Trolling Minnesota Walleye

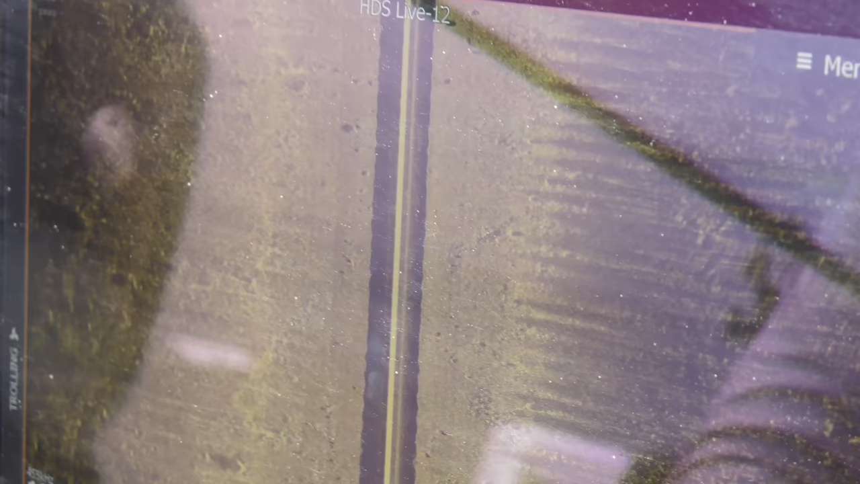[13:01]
there's a fish no I mean you you can't go more than 50 yards no this is something less than that it's some spawns